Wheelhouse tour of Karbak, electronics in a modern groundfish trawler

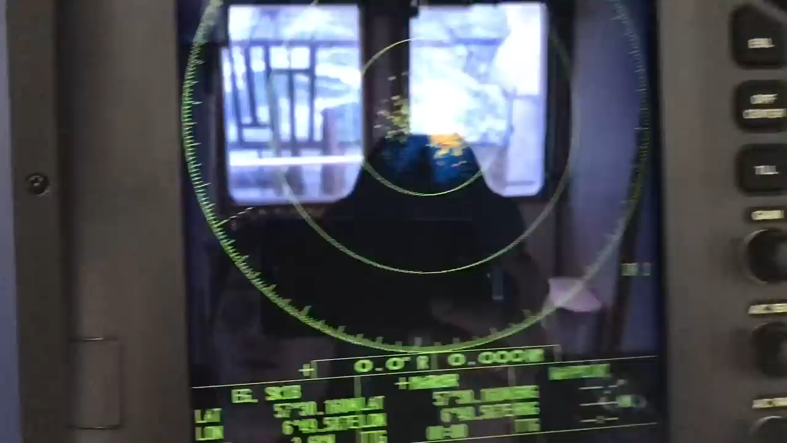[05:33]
and a small radar here and then a
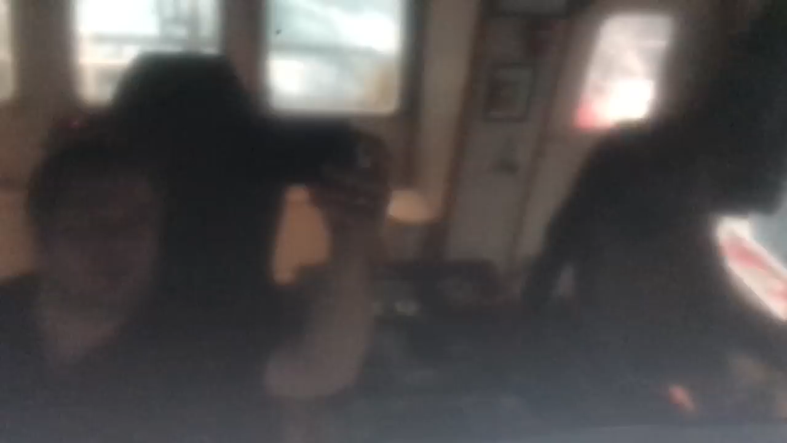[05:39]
tv that I'm not
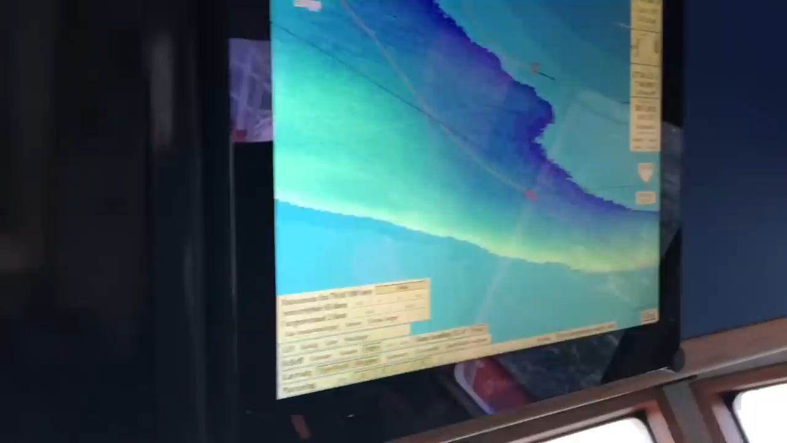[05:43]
using right now and then I have my olex plotter I just got this and I have been wanting